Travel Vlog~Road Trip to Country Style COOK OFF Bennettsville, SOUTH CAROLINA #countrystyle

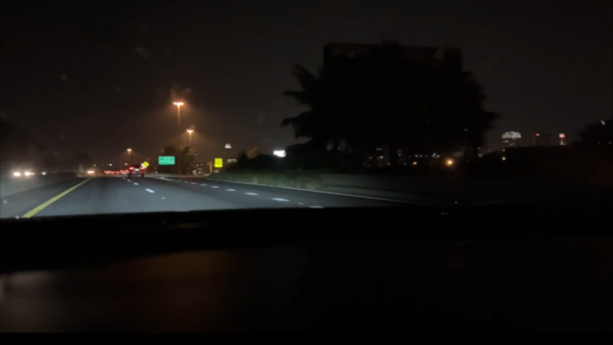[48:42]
Yeah, I see Charlotte. Oh no, that's Winston Salem. Yeah, Winston Salem. Pretty. Pretty, never seen it. Trying to get some footage, y'all. Trying to get some footage. This is pretty.